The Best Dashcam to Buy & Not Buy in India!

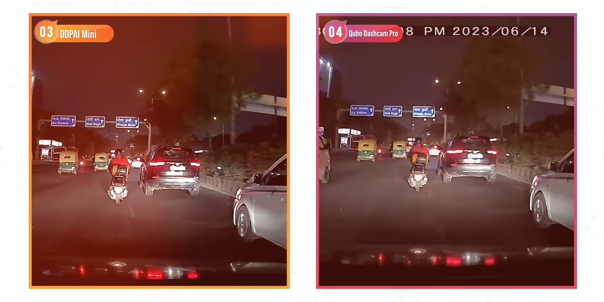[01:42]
As for the DDPI and the Cubo, they struggle in nighttime with very noisy footage, no details at all, and it just feels like footage you'd get from old CCTV cameras.
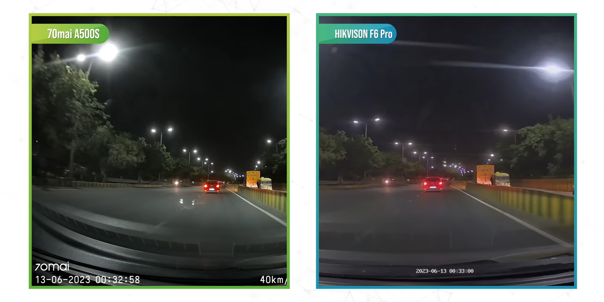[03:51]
It's a night video recording where the roles kind of reverse. When most dash cams struggle to get the overexposed number played at night, Hikvision just somehow manages to capture it. The overall quality might be better in the A500S, but you decide.
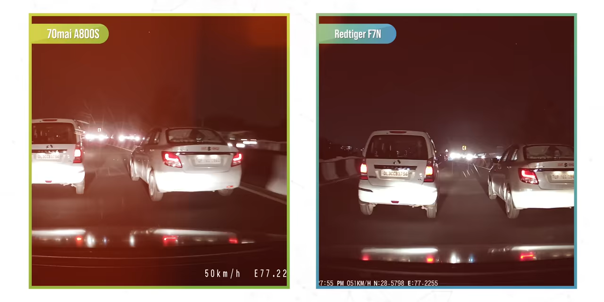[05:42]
Now, in low light, the F7N is slightly better at details, but it compromises on the quality of the footage, as it has slightly more noise than in the A800S,
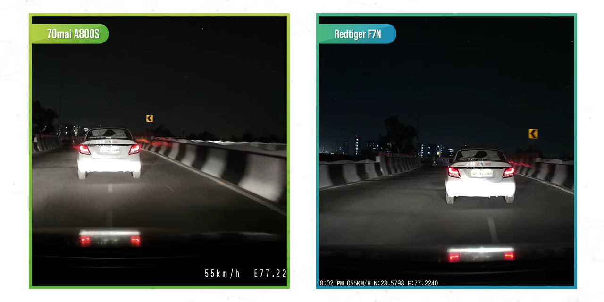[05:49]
which is fine, because details matter more if you ask me. See, the A800S's video quality is fine too, but what's interesting is that the F7,
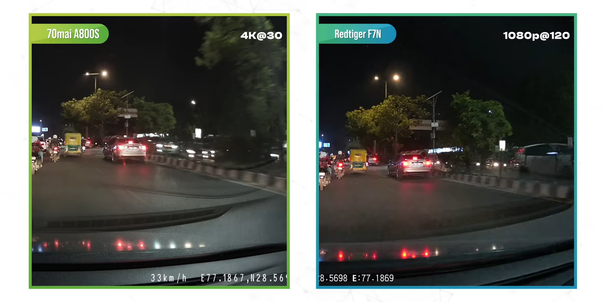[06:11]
Obviously, that doesn't mean that the quality is better, but yeah, this is a handy feature to have. But there's one thing to note, and that's the fact that the F7N does not let you record in 1080p at 120fps or 1440p at 60 when a rear camera is also connected.